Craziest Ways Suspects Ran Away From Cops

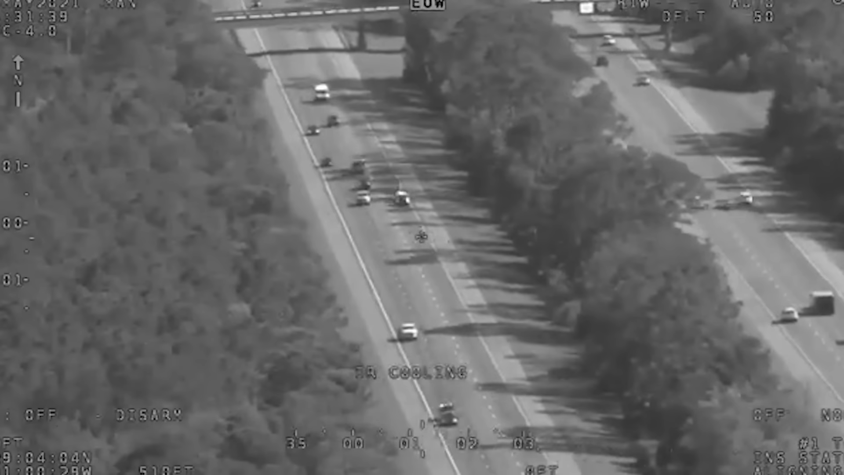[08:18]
If there was an award for Most Daring Car Thief, this guy would have bagged it, hands down.
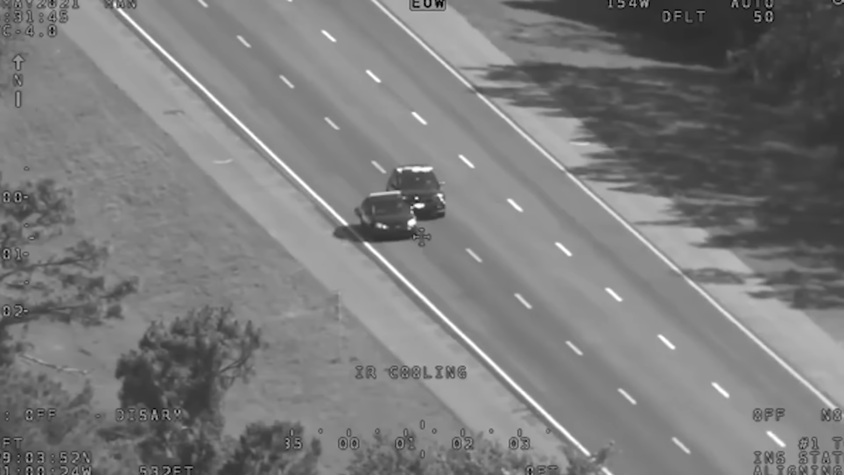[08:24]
So a suspect, with the stealth of a ninja and the cunning of a fox,
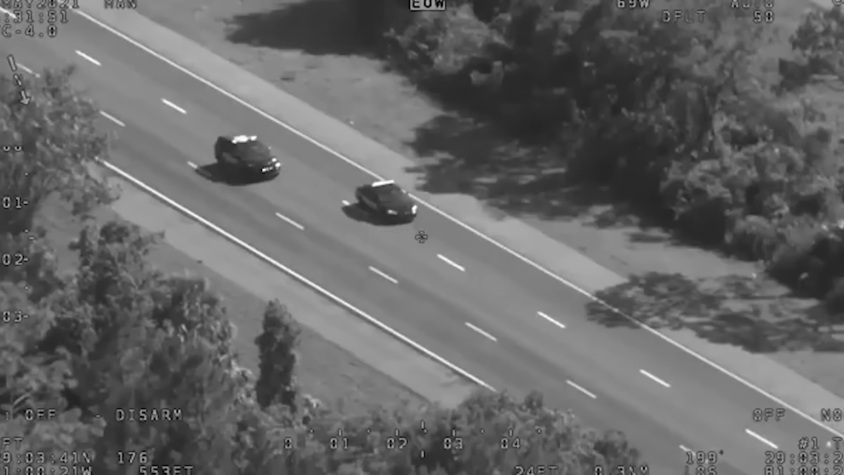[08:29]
manages to swipe a patrol car amidst a sea of police officers.
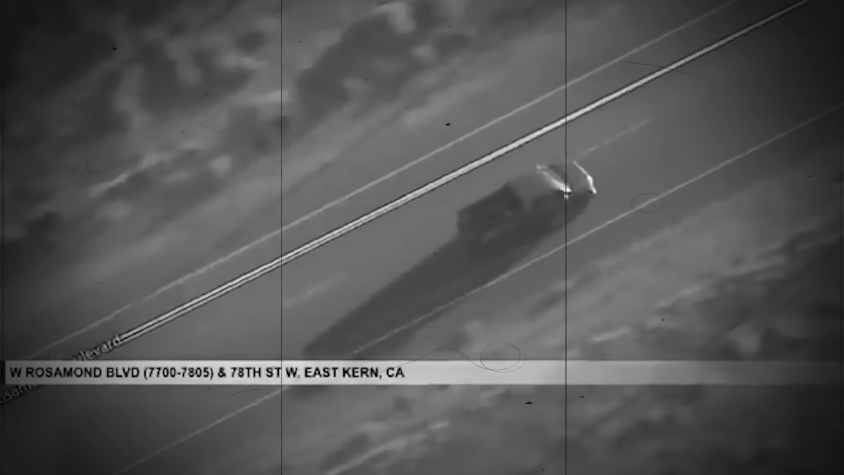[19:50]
It was a full-throttle pursuit, with the truck ramming into police cars several times in a desperate bid to escape.
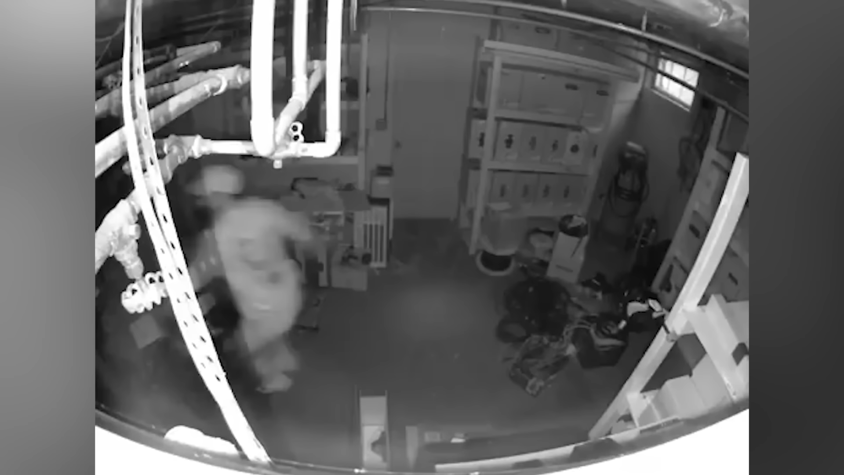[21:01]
enters a basement and is looking for either an escape or somewhere to hide, while keeping the SWAT officers in check. He quickly scans the room and finds no place to escape except for the only door where the officers can enter at any time.
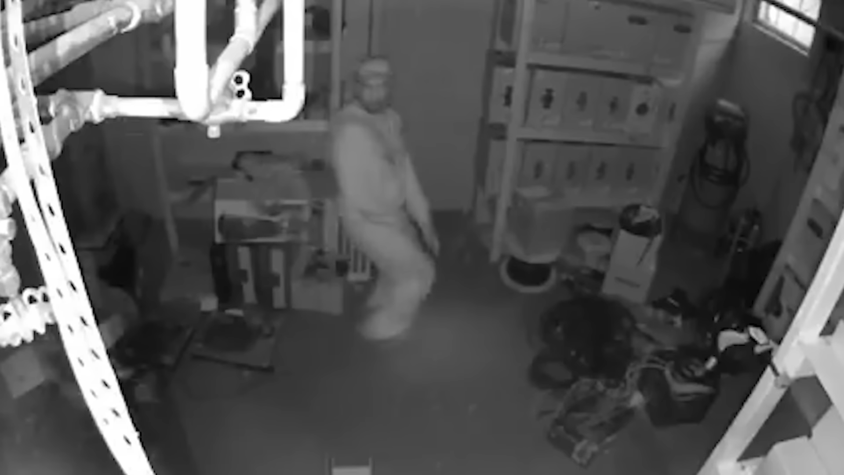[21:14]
Meanwhile, our amazing SWAT officers are also just about to enter the basement. This could have been the stupidest way of hiding from the cops, but for this guy, luck was on his side as the SWAT officers entered the basement.